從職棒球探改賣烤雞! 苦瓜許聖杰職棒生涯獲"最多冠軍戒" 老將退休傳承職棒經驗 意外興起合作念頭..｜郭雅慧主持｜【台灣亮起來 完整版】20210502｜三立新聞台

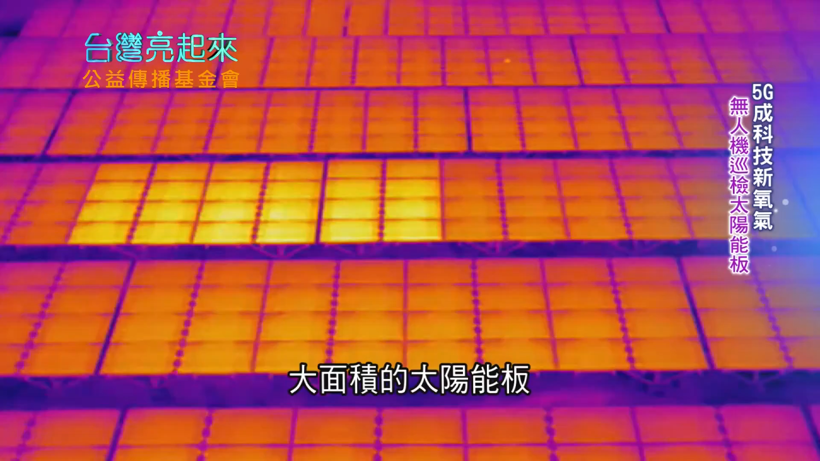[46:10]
大面积的太阳能板一片一片矗立从前要检视太阳能板是否正常运作都要靠工程师双手双脚走完厂区无人机智慧悬检应用让检测更省